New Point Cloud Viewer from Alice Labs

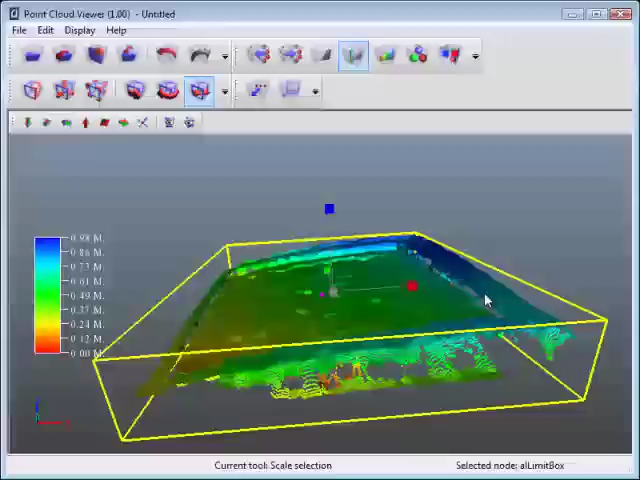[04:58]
I can maybe rotate this around a bit to get it a little bit more even around my object.
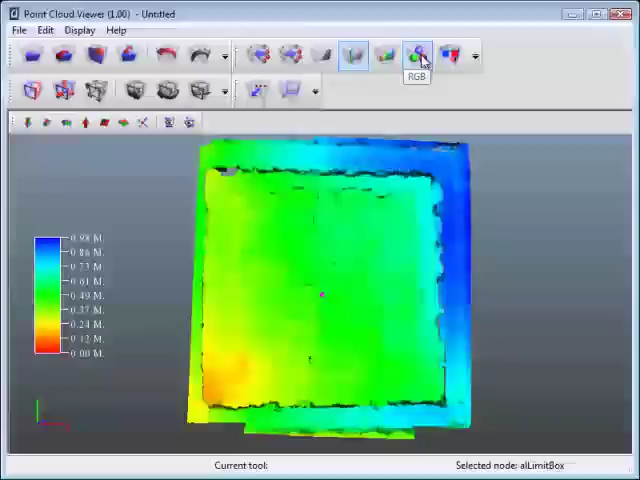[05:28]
I'm going to shut off the limit box, and I am going to go back to RGB mode.
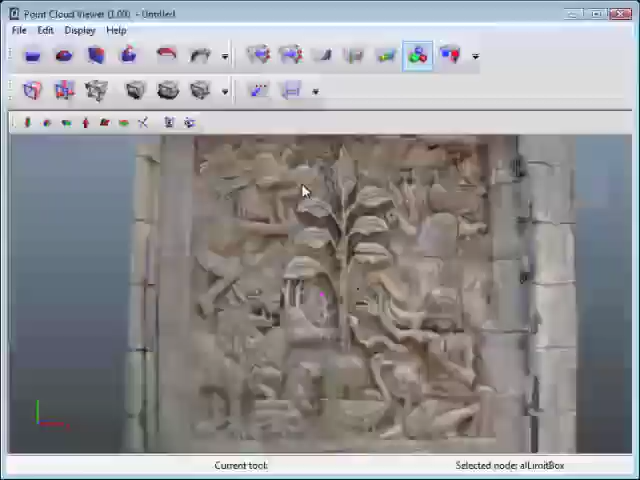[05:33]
The other thing that you can do is, you can select specific points and get their 3D coordinates. So if I go single pick, and I just start picking points,
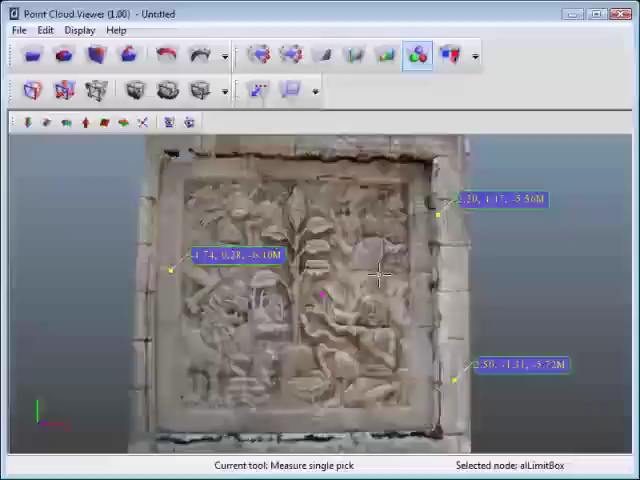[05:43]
you'll see that I can get a bunch of 3D coordinate information off of this point cloud, which is quite nice.
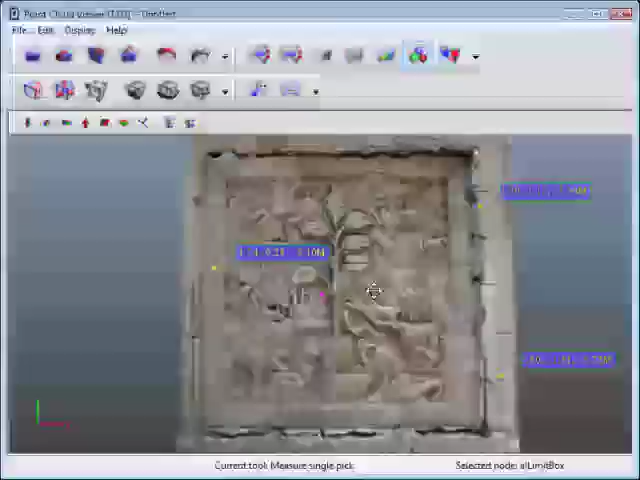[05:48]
You can also hit add note, and click on a certain point,
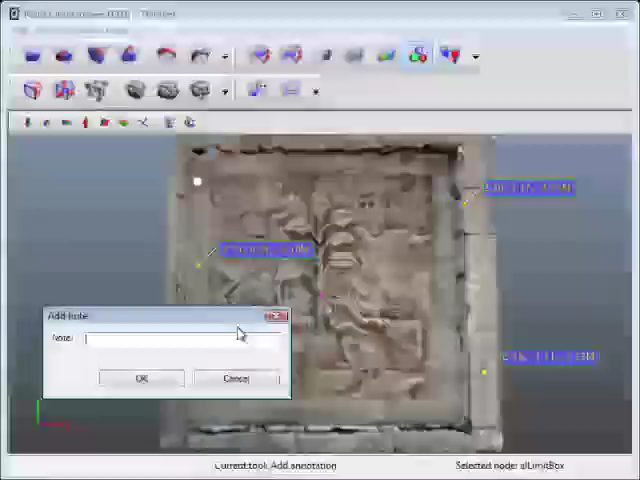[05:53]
and I don't know, call this stone or something like that.
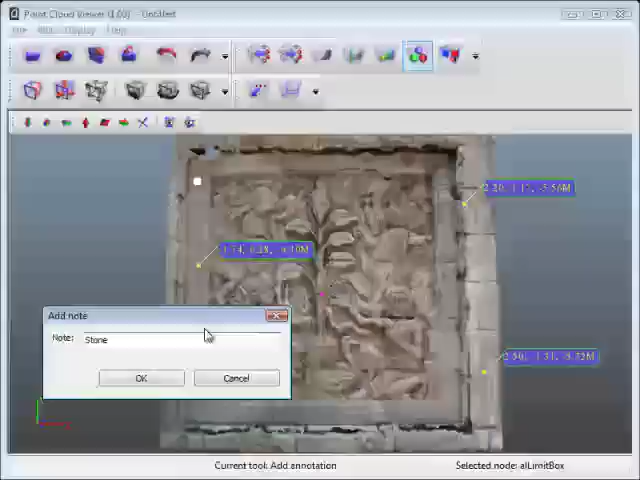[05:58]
Hit okay, and now you've got a little note there. So if you wanted to package this and send it to somebody with these notes, you could do that as well.
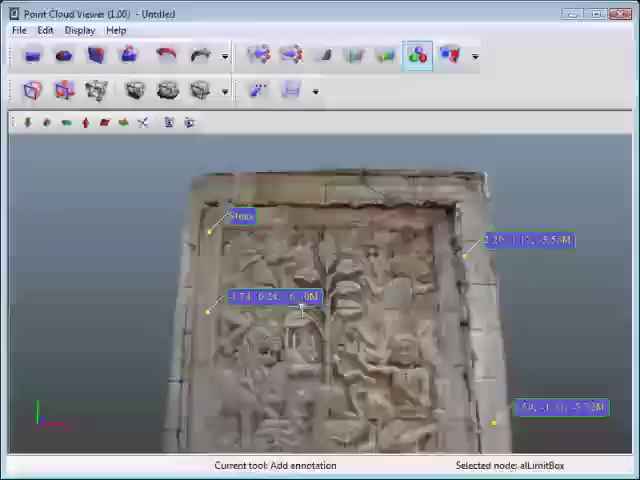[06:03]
Here I've got some default views, so, you know, front, bottom, all that sort of thing, perspective.
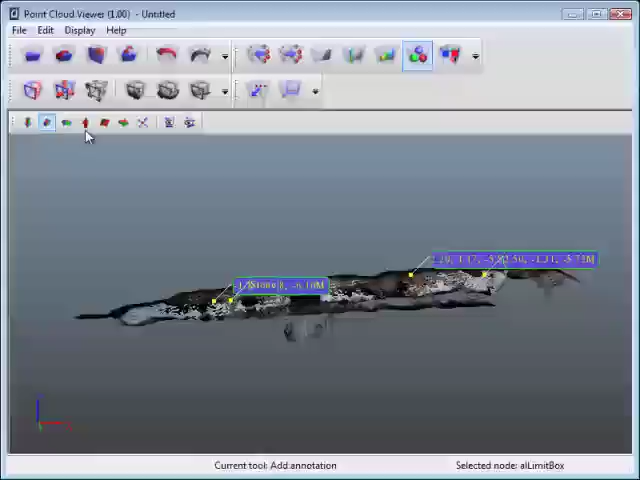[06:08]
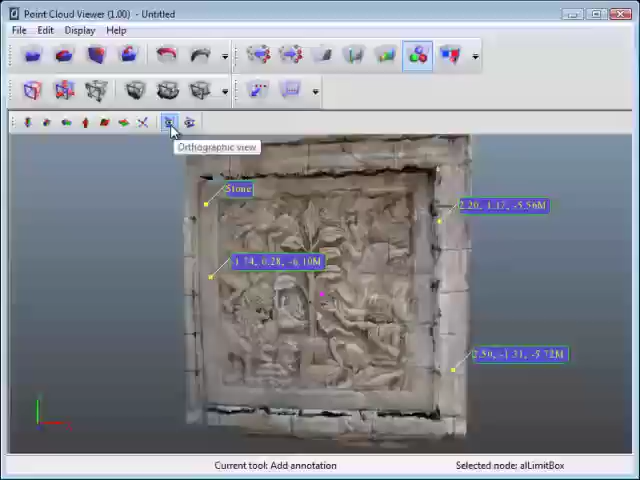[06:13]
I'm just going to go back to the top, and then you've got orthographic view and perspective view.
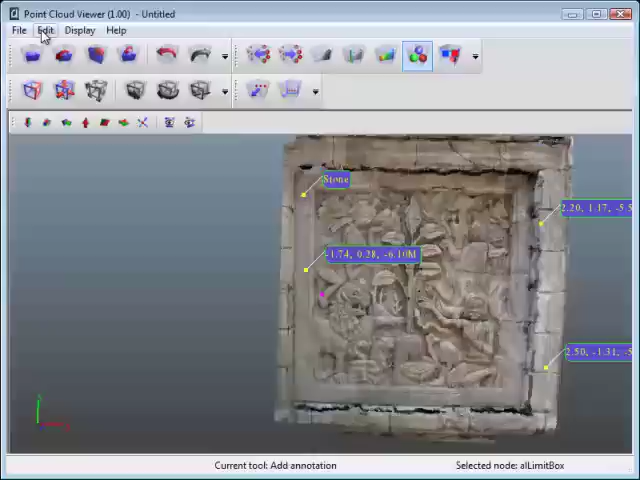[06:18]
Additionally, in the point cloud viewer, they've left the outliner and also the note properties. This is kind of nice. So basically, in the outliner, what you have is basically a, this is just a whole container for everything that's in your scene here.
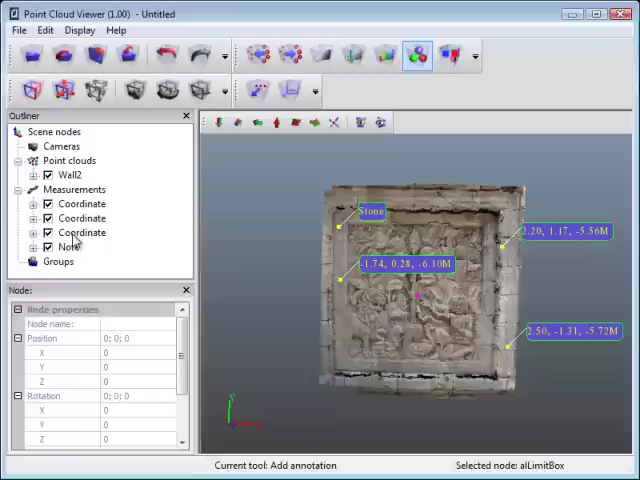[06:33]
You have all the measurements that we've just done, and also a note, and we also have the point cloud, which is called wall 2 here. Now, if you wanted to look at a little bit of the information that's inside here, you just click on the plus box and expand this. So I have just under a million points, 924,758 points in this particular point cloud, which is kind of informative. It also gives you the position, rotation, and scale of this particular point cloud in the 3D space or in the virtual space. One of the things you can do is if you click on wall 2,
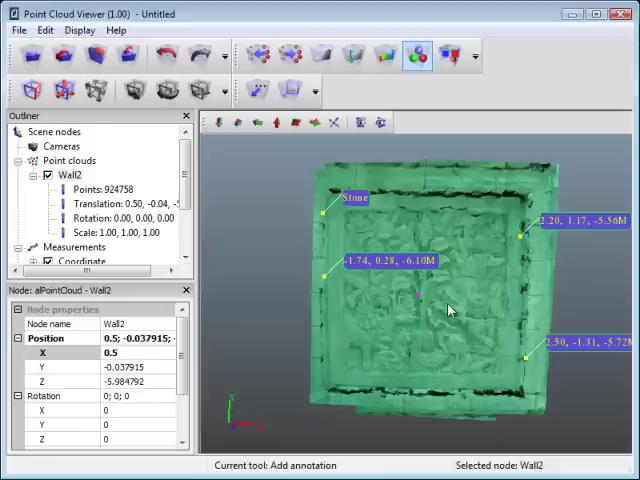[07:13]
the note properties becomes active, and what I can do is I can actually start changing the position of this thing in here. So I can click here, and from point 2, maybe I'll go to point 5, and you'll see that my point cloud just jumped over, and it also updated up here in the outliner.